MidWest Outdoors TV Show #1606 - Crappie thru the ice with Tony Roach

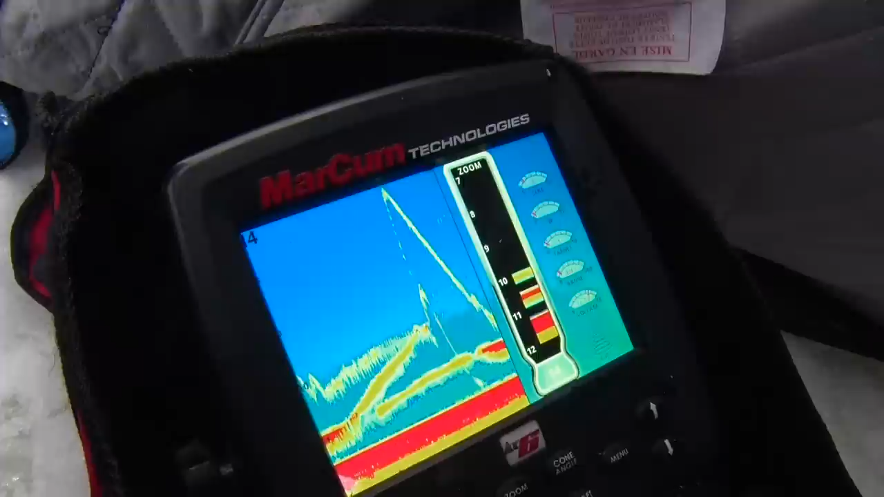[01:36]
Whereas the gills, like I said earlier, they'll kind of hover or kind of lurk right underneath that bait.
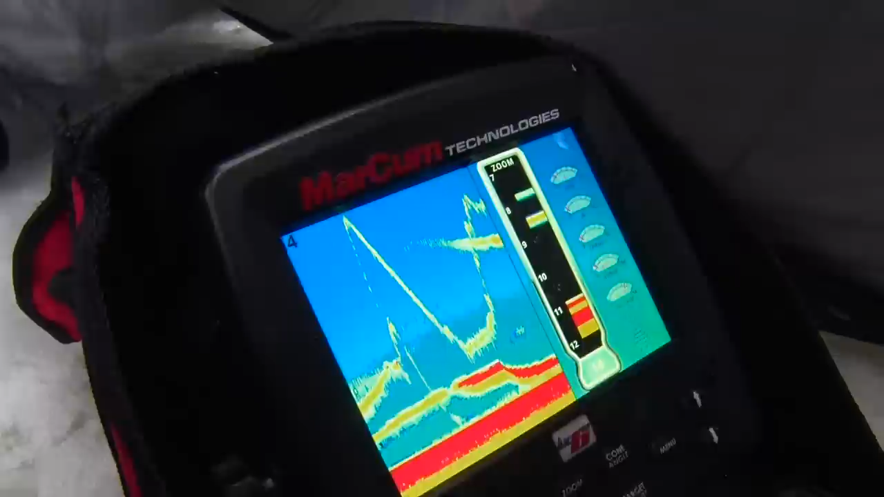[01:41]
And really, you know, you can jig it to get them to come in. But once they come in, you're going to hold it real steady.
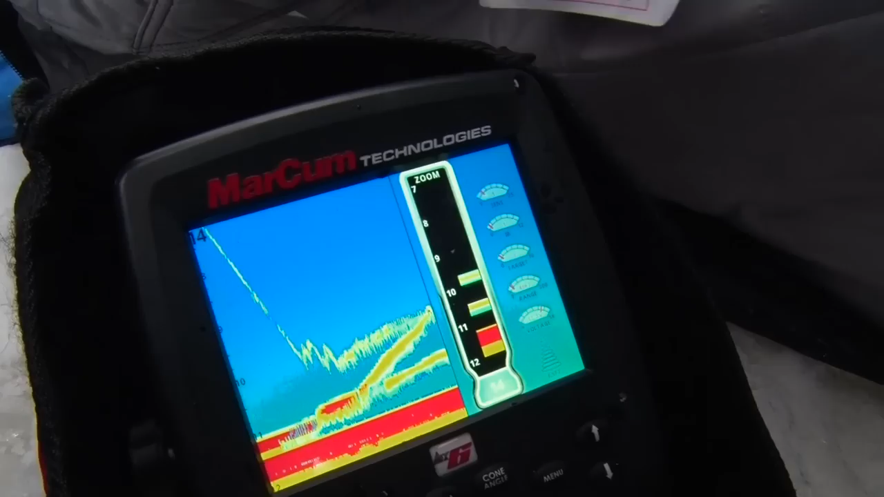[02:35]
You can really tell when these great big gills get right on your bait.